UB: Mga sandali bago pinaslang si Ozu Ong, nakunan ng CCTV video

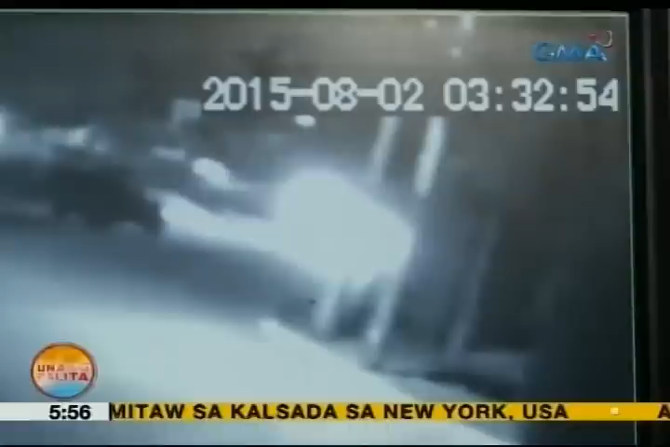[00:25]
Kung pagbabasian ang CCTV video na ito ng Primrose of Division sa Angono Rizal,